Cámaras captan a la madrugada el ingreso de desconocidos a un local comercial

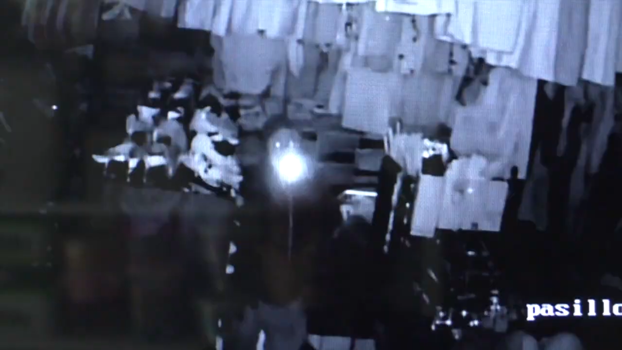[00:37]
Los movimientos de los delincuentes quedaron registrados en las cámaras de videovigilancia del establecimiento, donde se observa que en cuestión de unos 4 minutos ocurrieron todas las acciones.
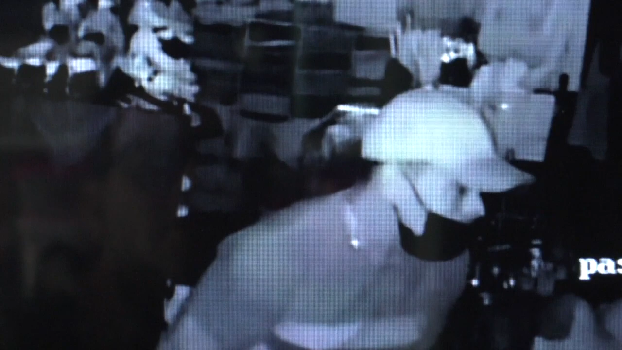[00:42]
Las autoridades tomaron procedimientos.